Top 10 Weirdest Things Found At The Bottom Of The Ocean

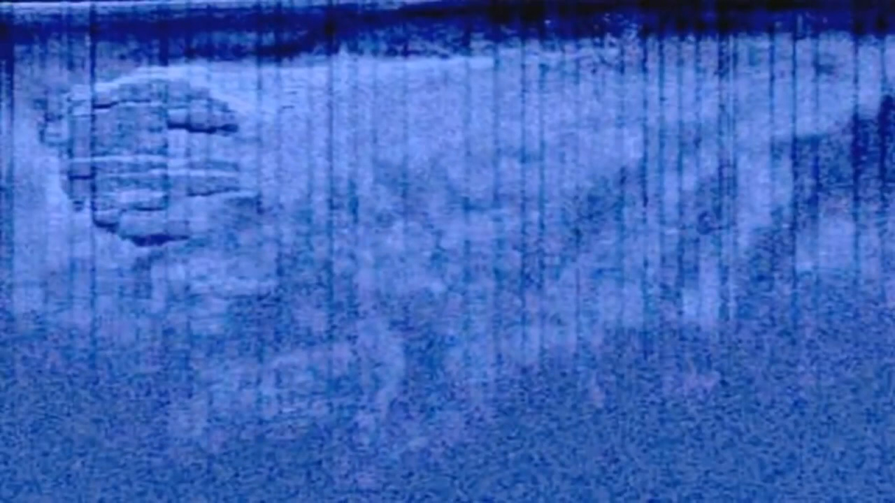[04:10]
Other theories have been that it is the remains of a World War II anti-submarine device and an underwater Nazi base.
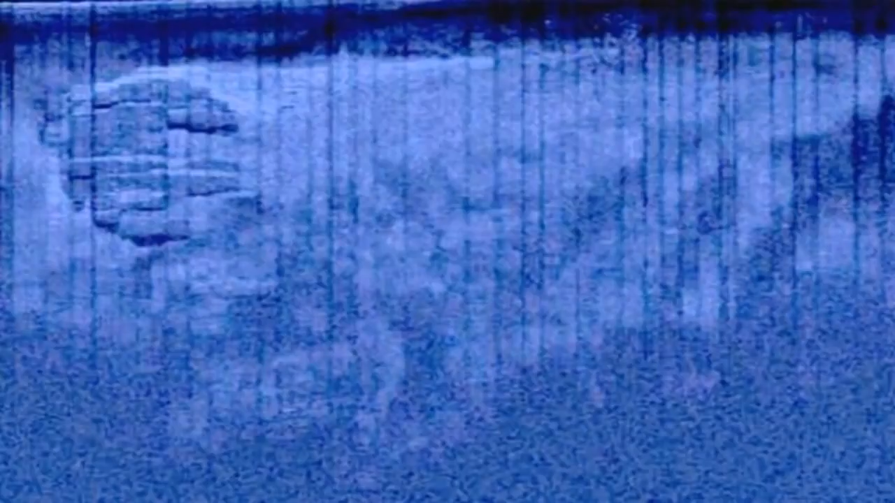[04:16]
However, several scientists have claimed that despite its weird appearance, it is likely just an unusual rock formation that good old mother nature created